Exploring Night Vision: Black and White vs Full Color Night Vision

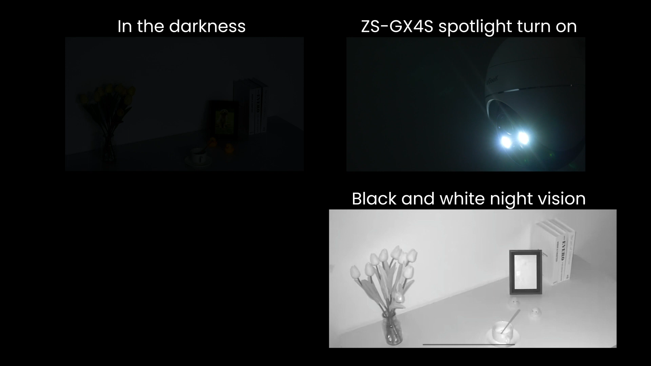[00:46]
It utilizes additional lighting sources and advanced image
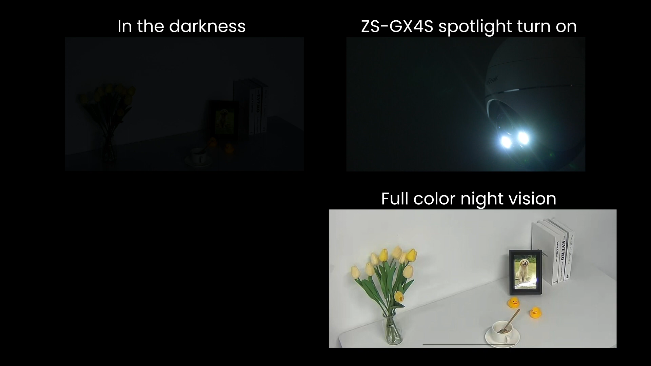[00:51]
processing technology to achieve full-color night vision. In order to better display the night vision effect,
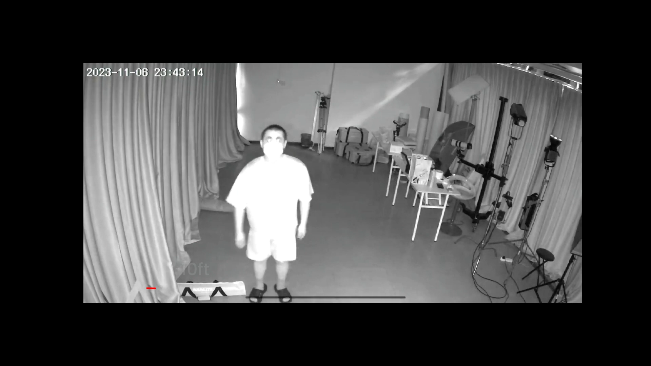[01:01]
we will display at 10 feet, 15 feet, 25 feet position.